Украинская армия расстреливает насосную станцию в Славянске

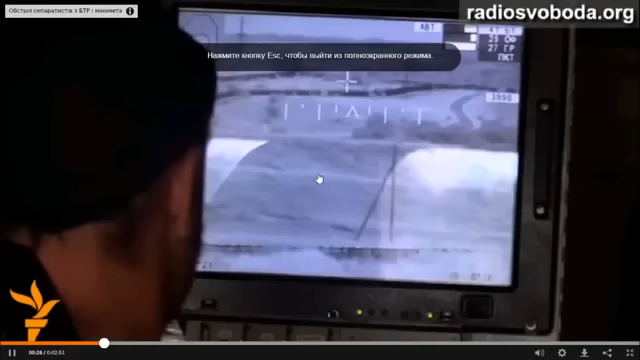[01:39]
и что же мы видим куда он целится вот какие-то трубы идут правильно вот линия электропередач типа эйфелева башня
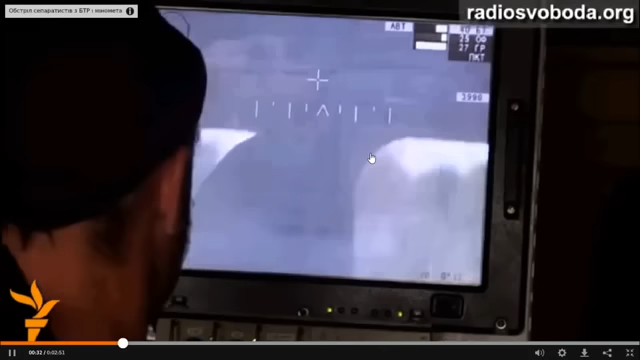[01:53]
вот указано расстояние куда он ну стреляет
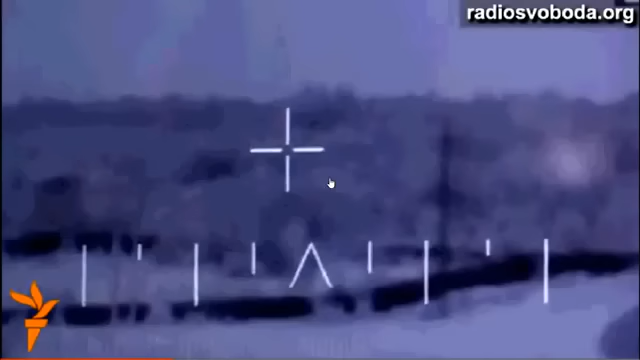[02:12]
вот еще постройка которая находится на канале
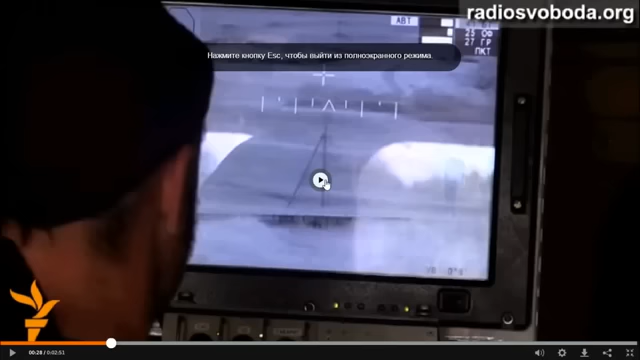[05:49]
сейчас я поставлю на паузу здесь хорошо видно линию электропередач сам канал какие-то кусты извилистую дорогу
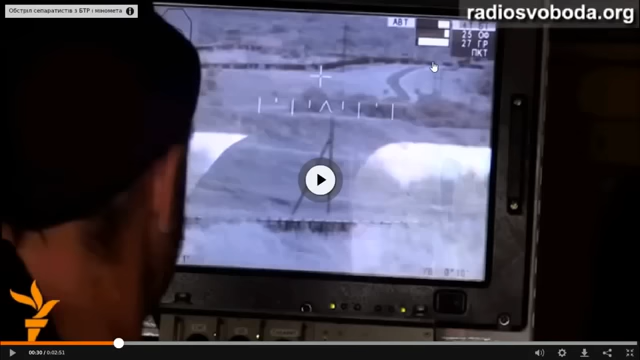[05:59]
и целится он в этот район сейчас мы можем на яндекс картах здесь более четко видно